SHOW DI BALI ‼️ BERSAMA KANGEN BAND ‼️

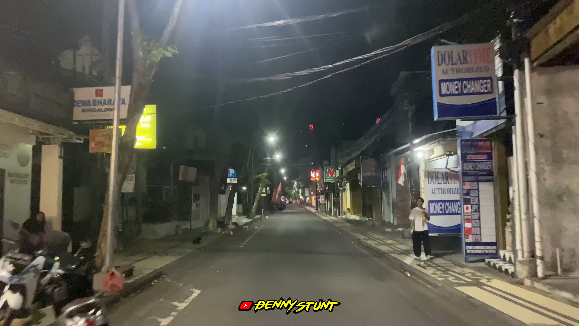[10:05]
Suasana malam jam 2 pagi nih, Cis, di Bali. Kute Jalan Legian ya.